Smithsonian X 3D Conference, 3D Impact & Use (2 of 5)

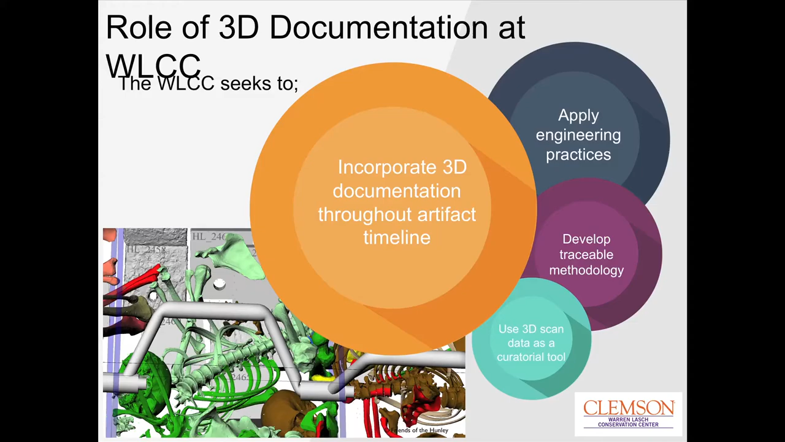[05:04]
well the idea and our main fundament here is really to incorporate three-dimensional scanning practices throughout the archaeological timeline that is to fully 100% document
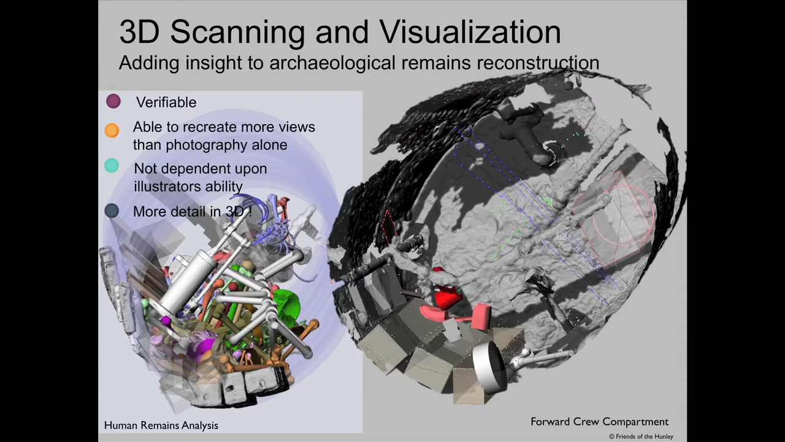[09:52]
well this is where we get to today and we haven't got much texture mapping in here yet but this is the physical reconstruction of the crew compartment this is actually where Captain Dixon would have been inside the submarine
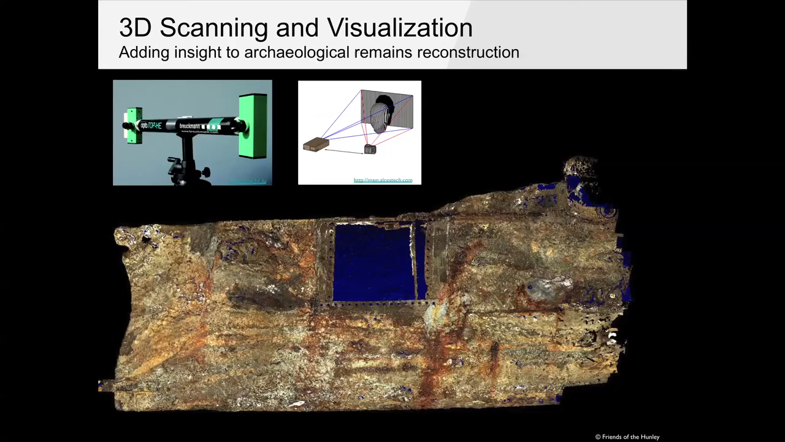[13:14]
we were a little silly and we went into the submarine and created a very lengthy scan of the entire submarine it
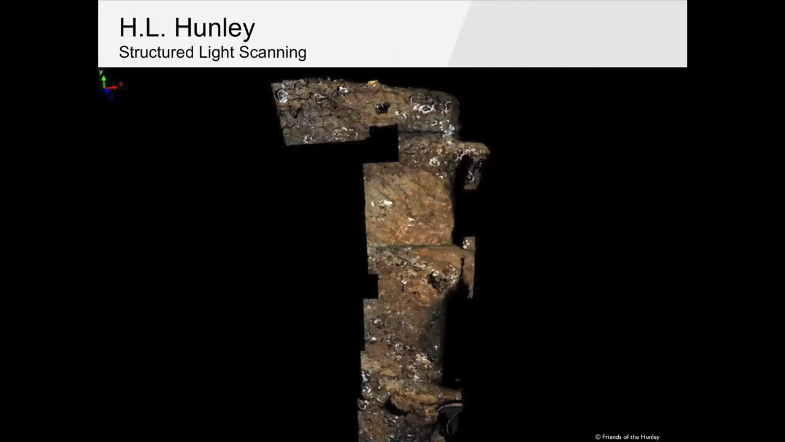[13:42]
and there you go that's pretty high accuracy right there again we need to record
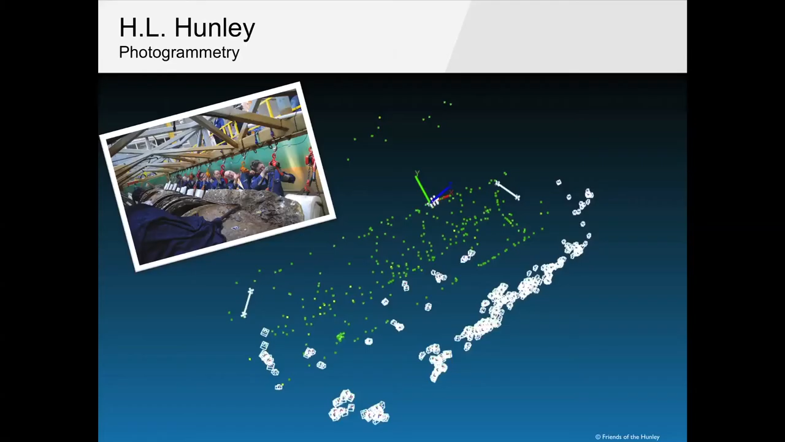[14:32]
points we just want to see where these points move and when we rotated the submarine we found out this submarine moved about two mill two millimeters from returning to its original shape as it was rotated